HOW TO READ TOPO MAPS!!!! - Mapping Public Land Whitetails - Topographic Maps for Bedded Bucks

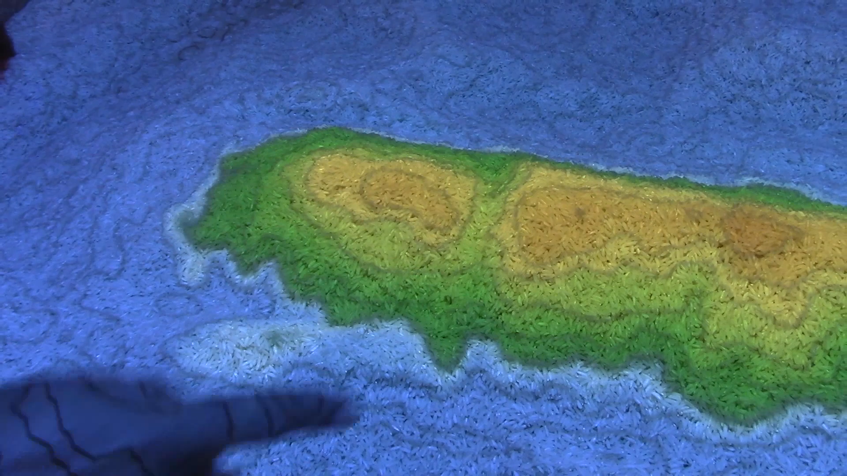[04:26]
Also in this saddle, if there's a deer running this ridge top, he's going to drop down in this low spot here and come back up the other side.
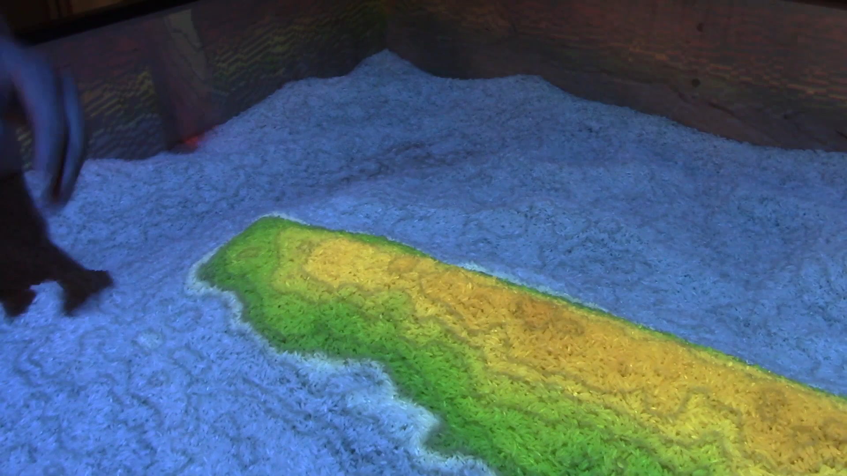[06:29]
and this happens a lot, is like a stream or a drainage system. So it's just trying to draw our finger down like this, representing a river flowing down.
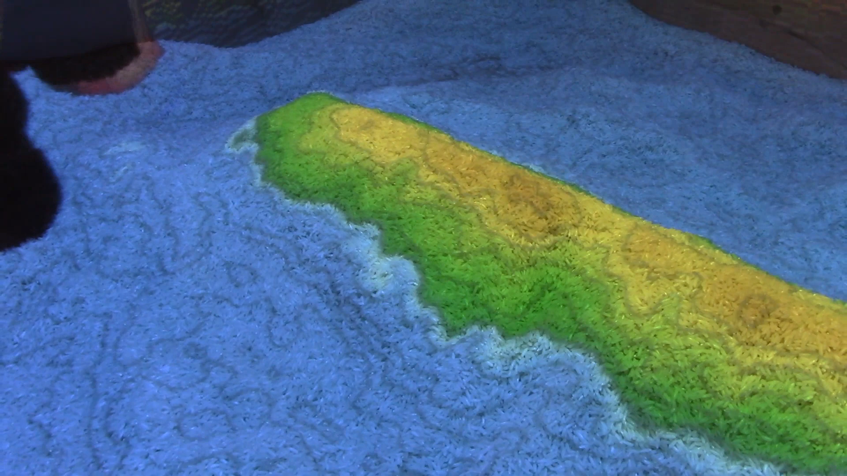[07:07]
get across this ridge and to do it in a way that doesn't kind of make them, you know, encounter steep rocky habitat or whatever.
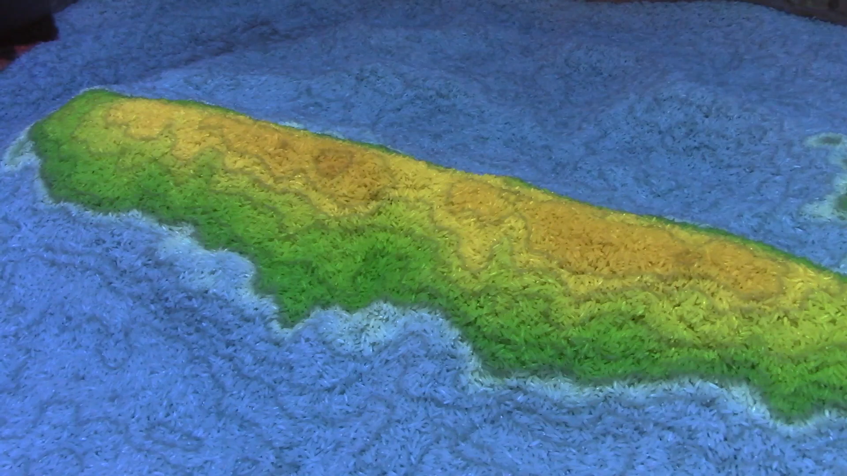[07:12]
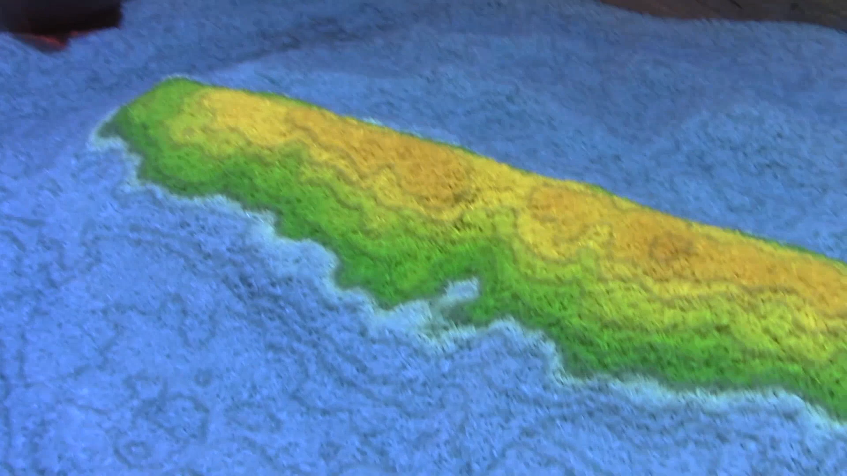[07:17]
So that's where, you know, what you can do if you have a drainage system is you can look for trails above and below.
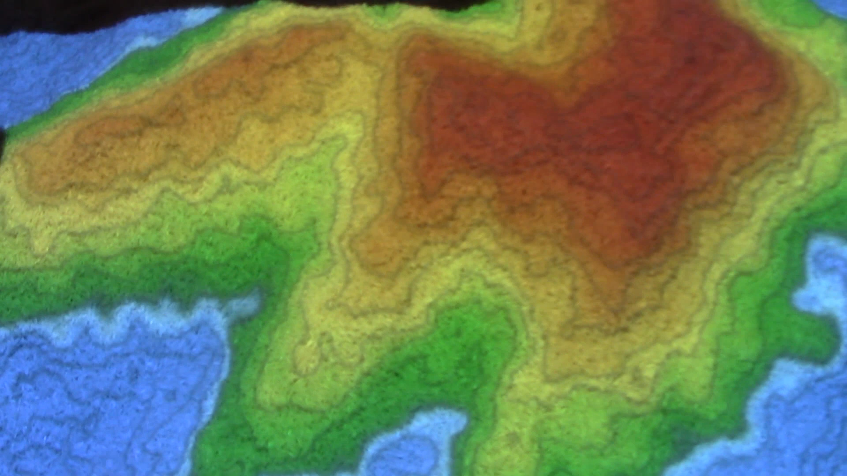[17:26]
maybe in some of these sheltered valleys, or, you know, drainage systems,
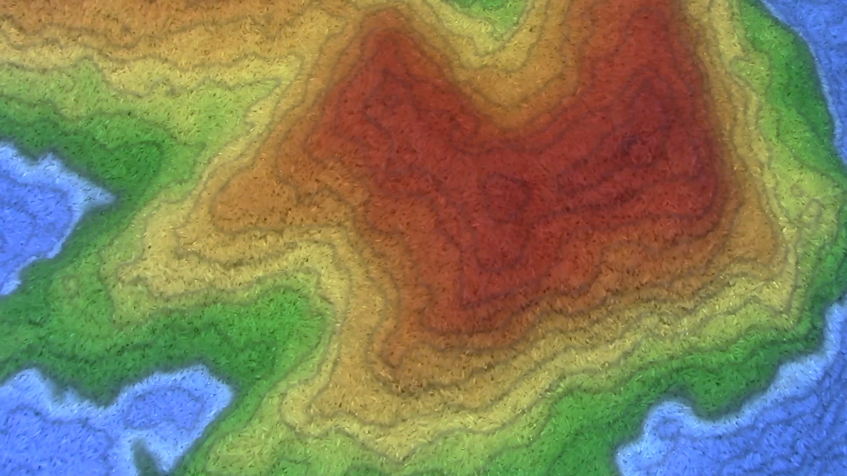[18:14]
As the wind wraps more to the northwest, they're going to start moving more to the southeast side of these slopes, or core points,